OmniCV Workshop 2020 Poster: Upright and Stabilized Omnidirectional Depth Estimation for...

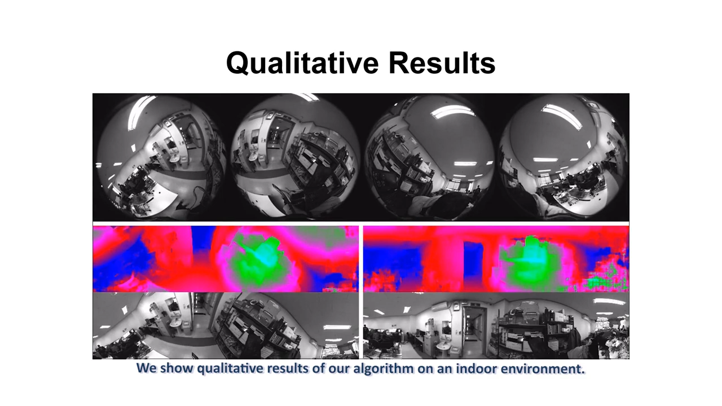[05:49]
We show qualitative results of our algorithm on an indoor environment.
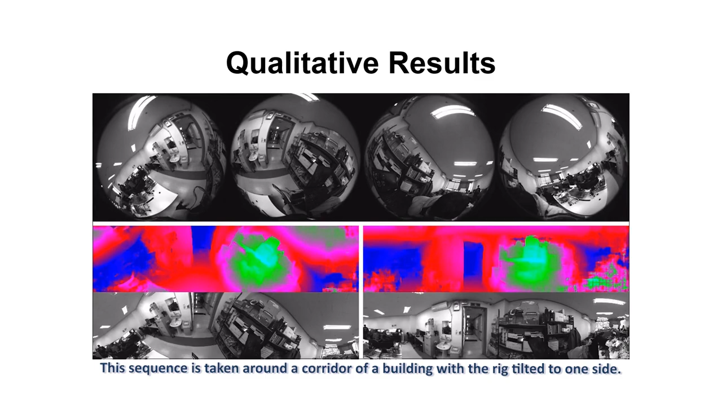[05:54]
This sequence is taken around a corridor of a building, with the rig tilted to one side.